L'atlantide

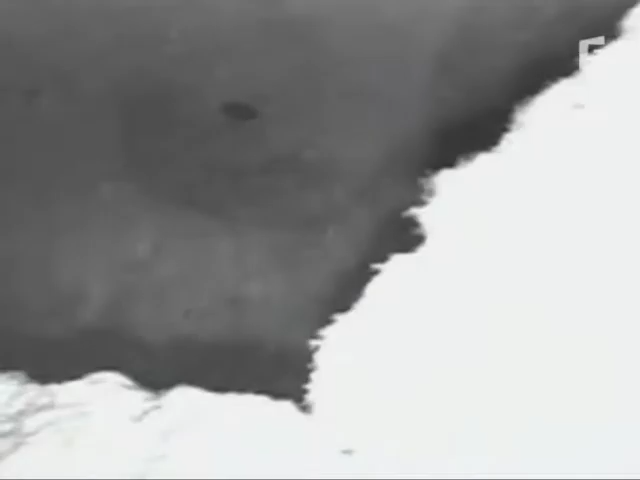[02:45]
Là, d'étranges formations sous-marines ont été découvertes récemment au large de la côte cubaine et des Bahamas.